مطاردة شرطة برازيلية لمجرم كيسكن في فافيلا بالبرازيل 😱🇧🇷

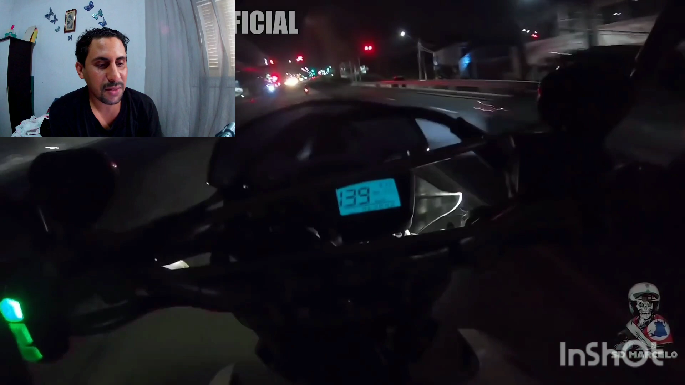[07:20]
ب 100 هبط دابا طيح السرعه 144 غادي طالع عاوتاني شي
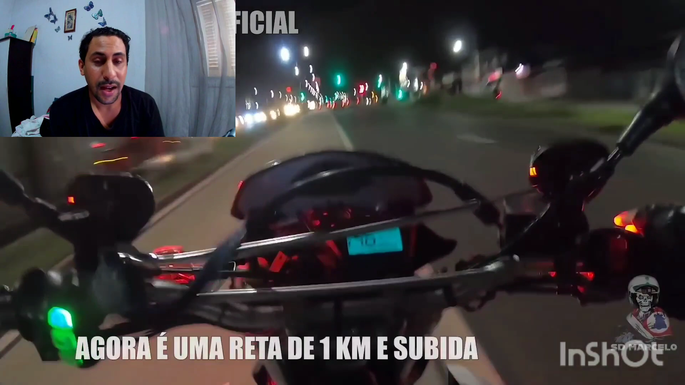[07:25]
مش بشي 145 كيلومتر في الساعه راه بموتور بشا